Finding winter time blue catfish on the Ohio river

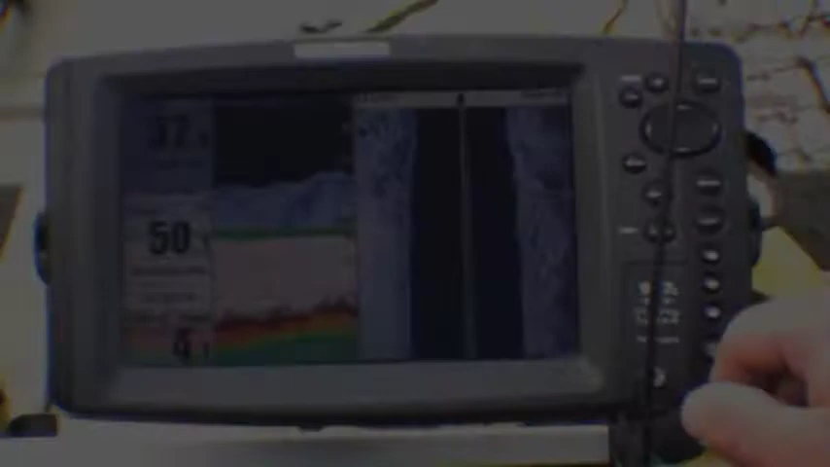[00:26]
got out of the timber. Yeah, you could probably just bound down through here several times, couldn't you? Oh yeah, that's what I usually do. If I don't do good on this side, I'll march on the other side.
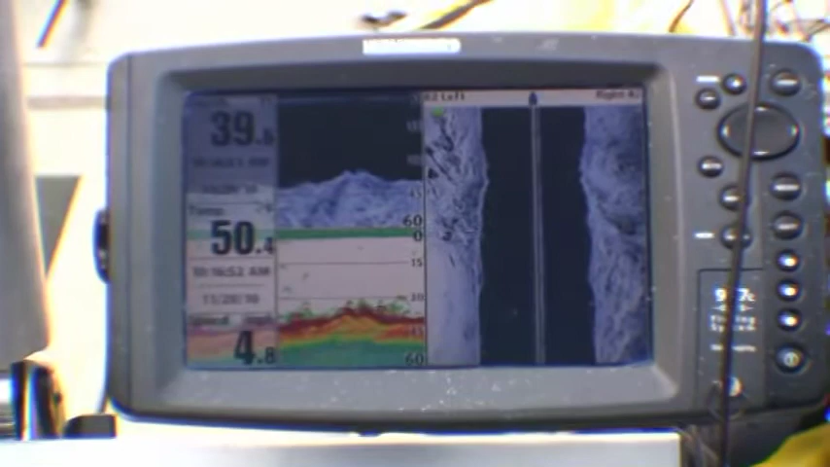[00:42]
The other side's not as much timber.
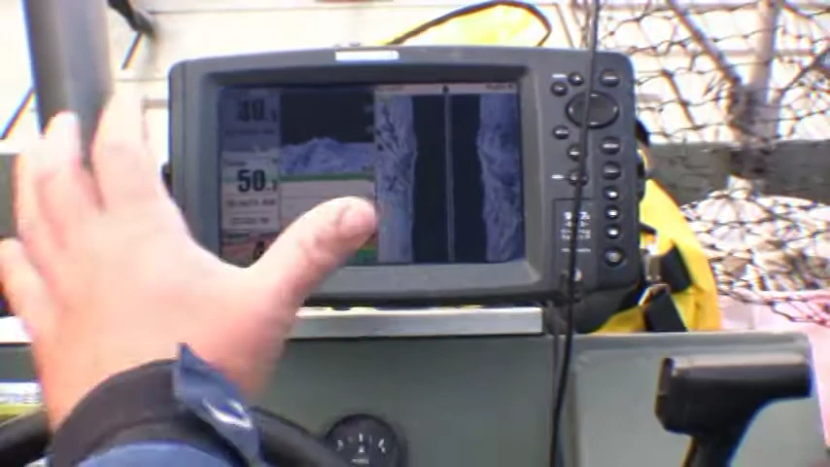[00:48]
It's small groups of timber where sometimes they'll lay in that before they'll lay in this big long stuff.